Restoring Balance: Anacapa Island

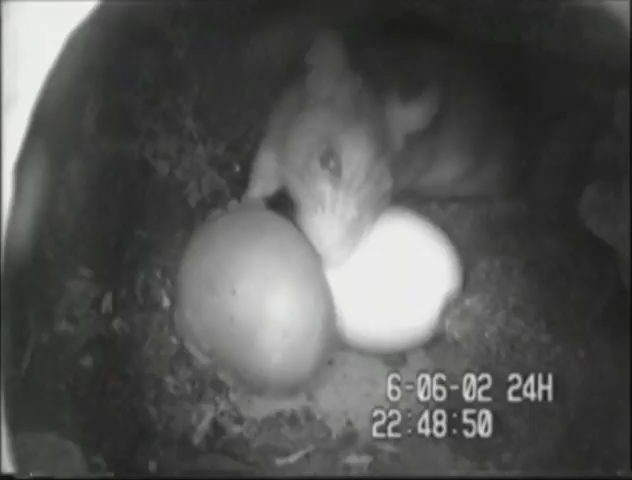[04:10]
The decoys are similar in size and appearance to native seabird eggs.
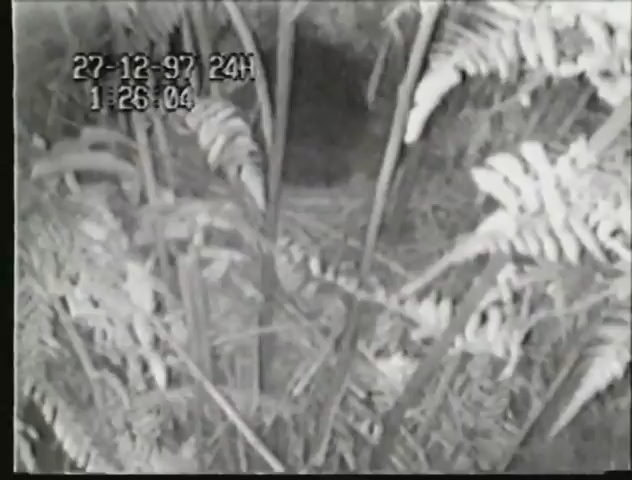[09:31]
researchers document a rat fighting with a kiwi to flush her from her nest so that it can eat her chick. Throughout the world, the invasion of non-native mammals, particularly on islands,